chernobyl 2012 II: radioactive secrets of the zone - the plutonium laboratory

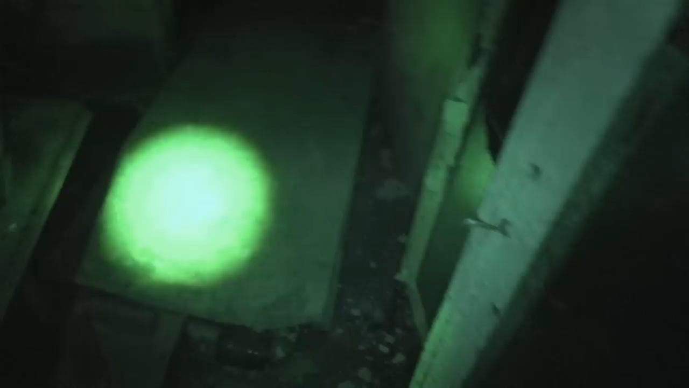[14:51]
But we have to be here semi-safely.
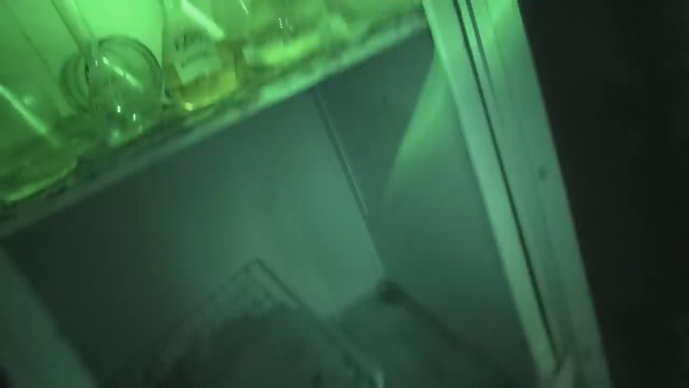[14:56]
Okay, that's interesting. Lots and lots and lots of chemicals.
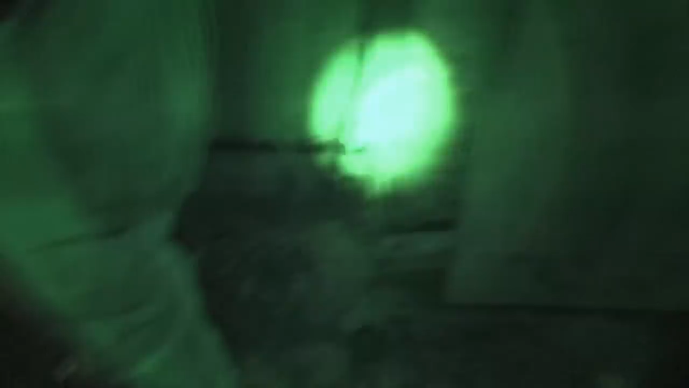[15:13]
Let's see if we can find more samples.
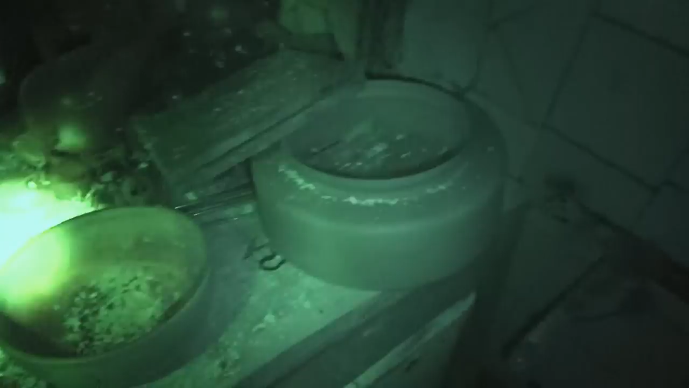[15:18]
Looks like a computer program or something.
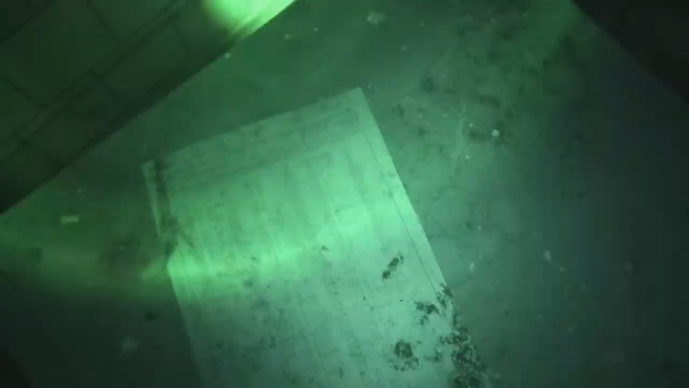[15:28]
Like an old spectroscopy program or something.
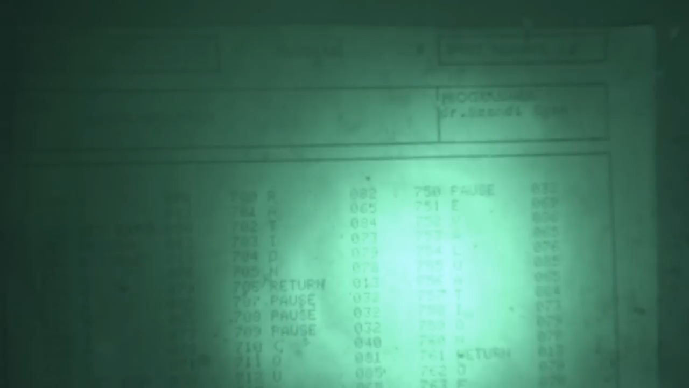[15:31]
I don't know. We would choose a number and run a specific program that is underlying to that number.
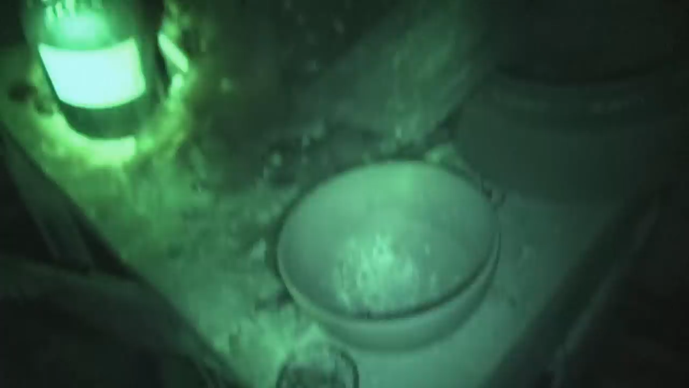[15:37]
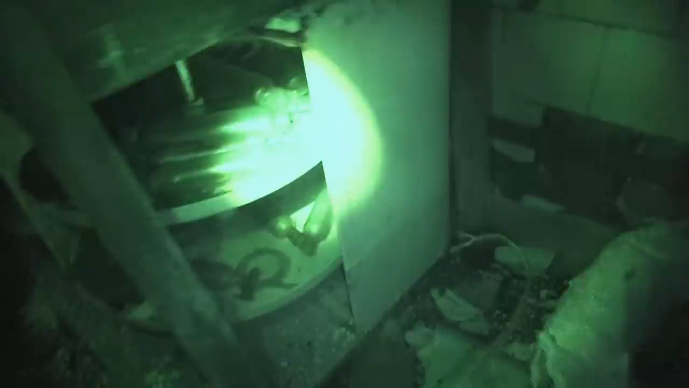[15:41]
Lots and lots of stuff. Laboratory equipment.
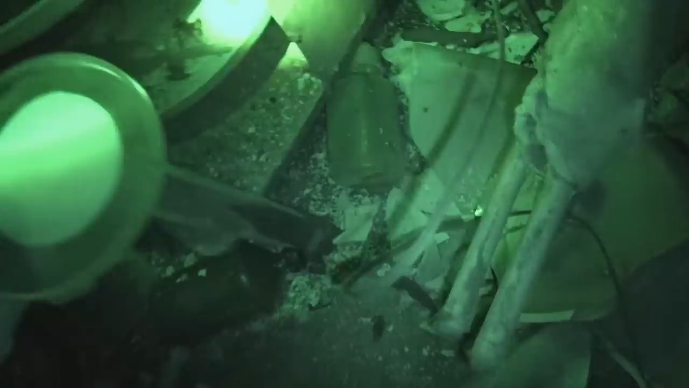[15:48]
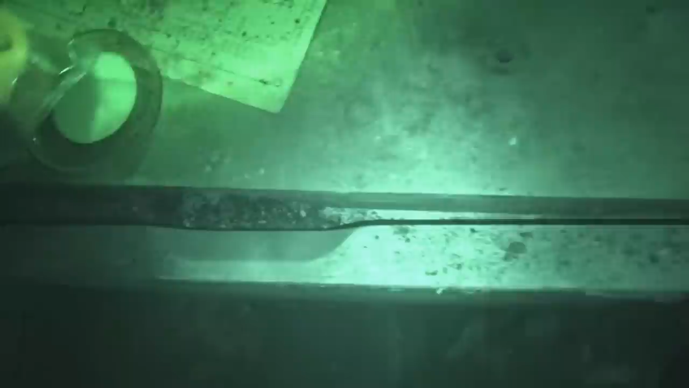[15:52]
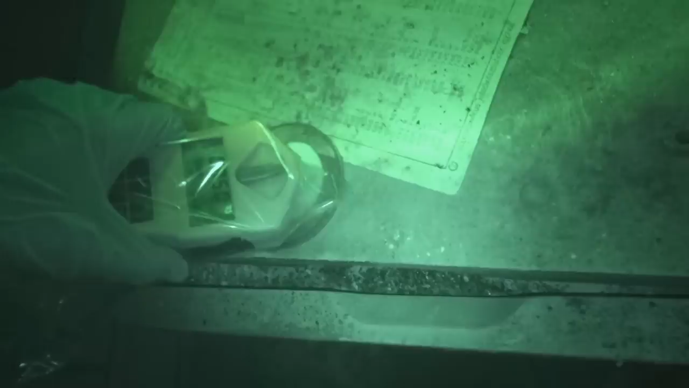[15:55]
It's not really a sample, but it's used for sample preparation.
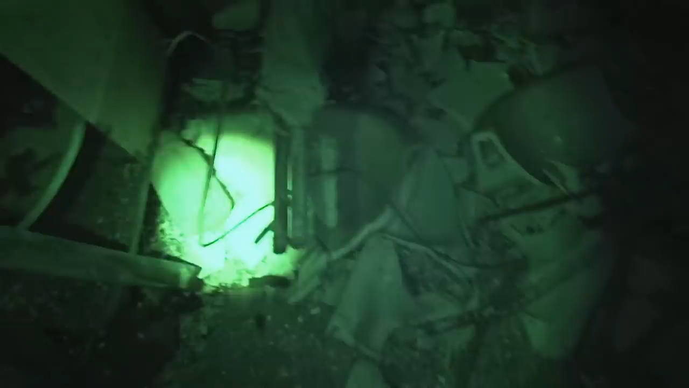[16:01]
Let's just make our way deeper into the laboratory and see. More chemicals and beakers and everything all over the place.
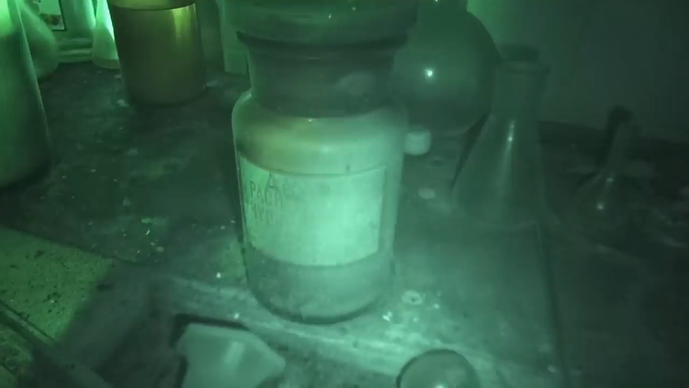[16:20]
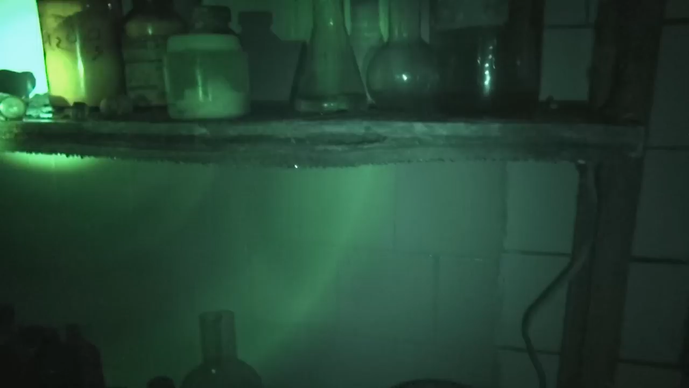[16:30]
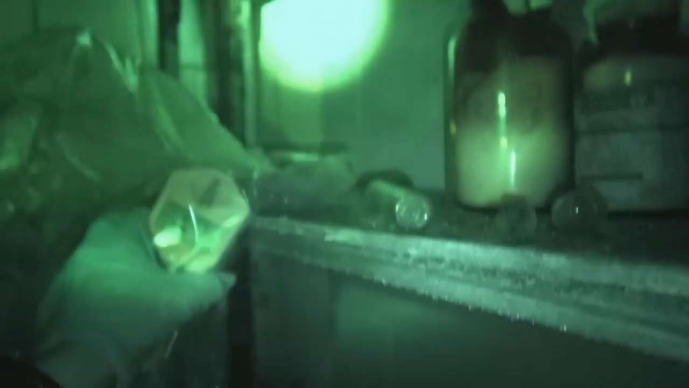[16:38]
Some weird stuff in the back that gives us a reading of fuel-microsievert power.
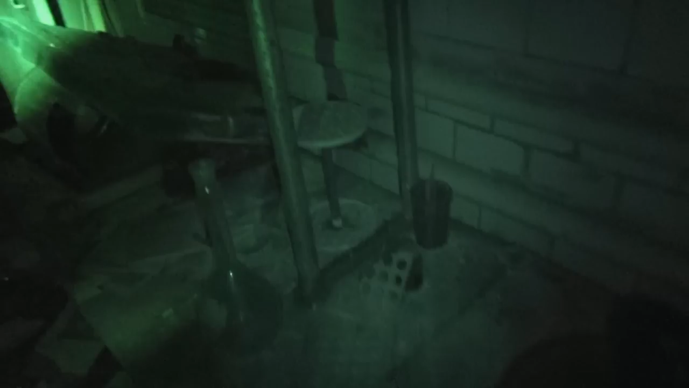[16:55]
What on earth did they do here?
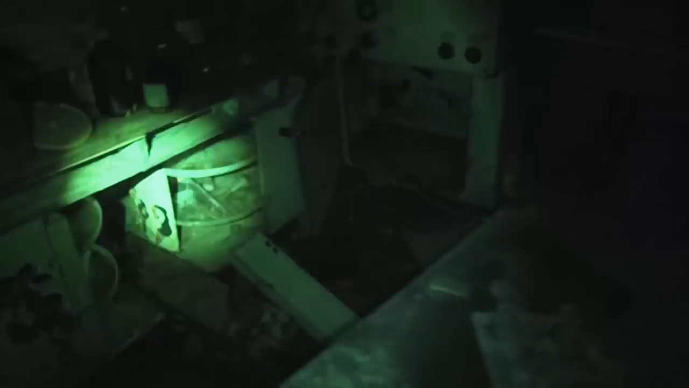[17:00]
More chemicals, more, more, more everywhere. Weird stuff. PC3. What the hell is PC3?
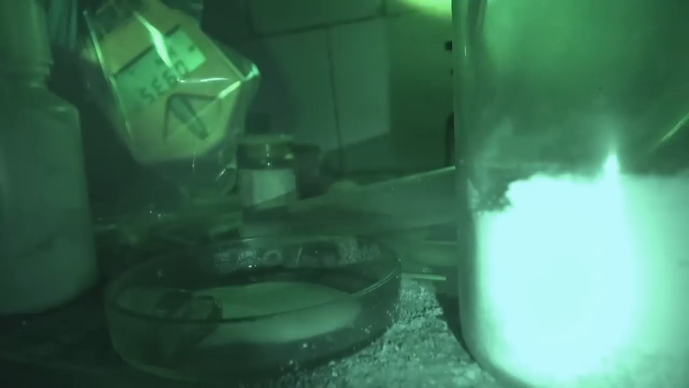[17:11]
Filters. Very interesting filters. What could they be used for?
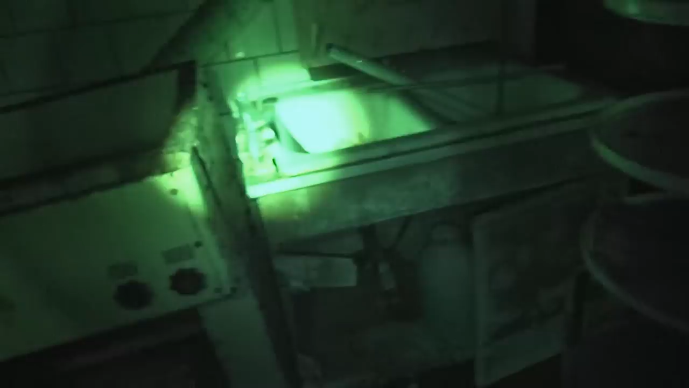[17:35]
There's still acids or something here.
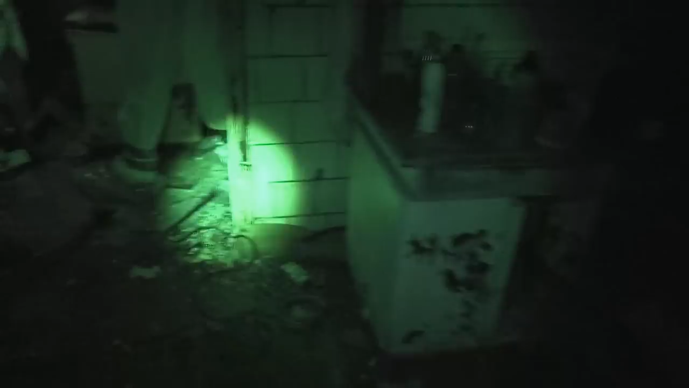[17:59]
Let's see if we can find the thing. There it is.
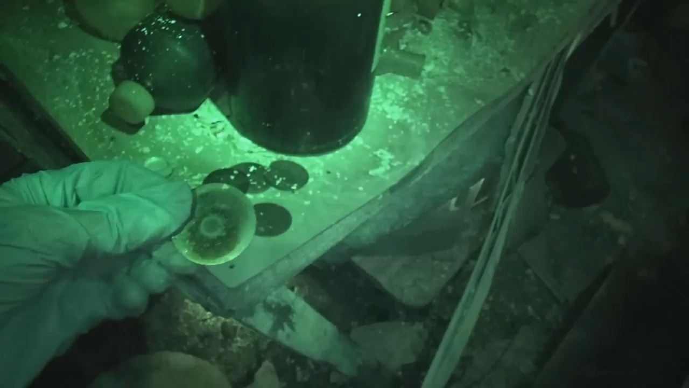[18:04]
Oh yeah, that looks like it's right. Can you measure it? Or could you measure using it?
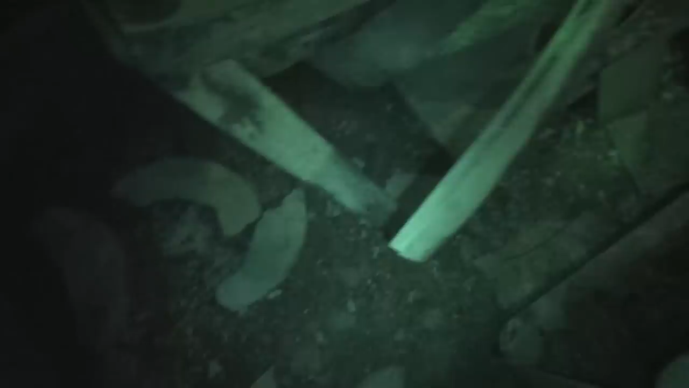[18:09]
There it is. There's a source disc indeed.
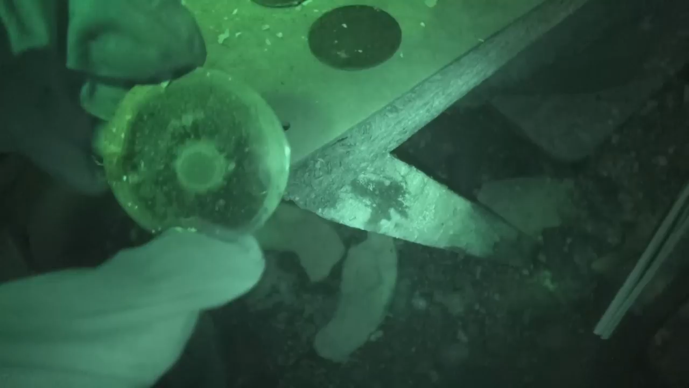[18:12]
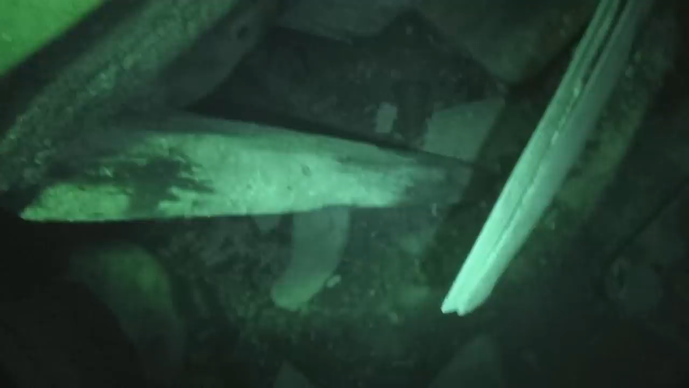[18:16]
That looks like a field disc.
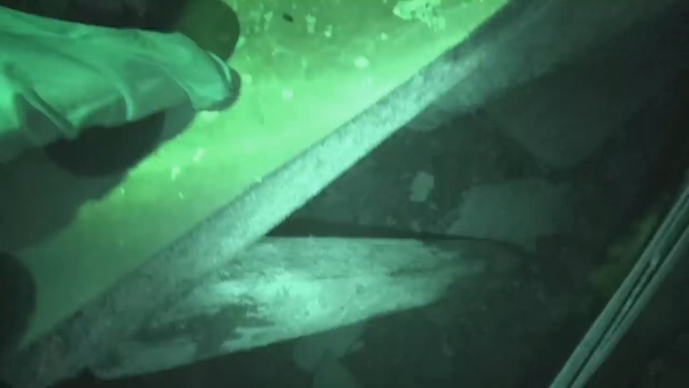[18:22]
It's rather heavy, so maybe those are field.
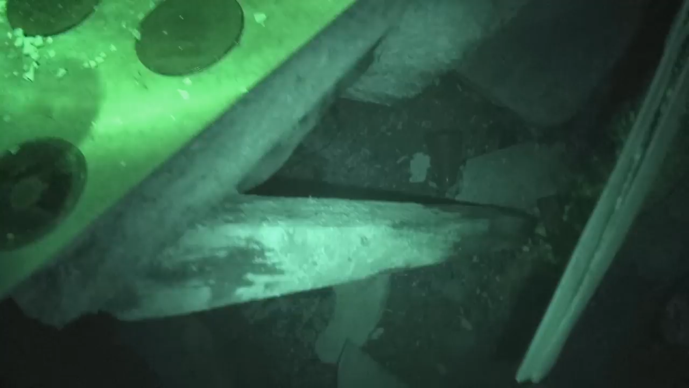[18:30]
Those discs may still look like nothing to you, but they are an epic find.